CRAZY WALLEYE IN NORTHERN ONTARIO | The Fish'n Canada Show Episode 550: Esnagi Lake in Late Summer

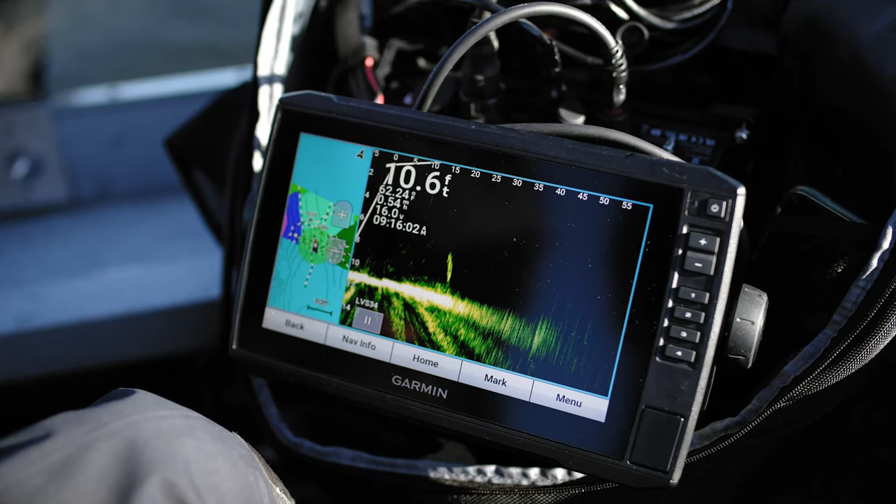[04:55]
Right under the transducer. And I had three of them working on me. And I got a jigging minnow on here.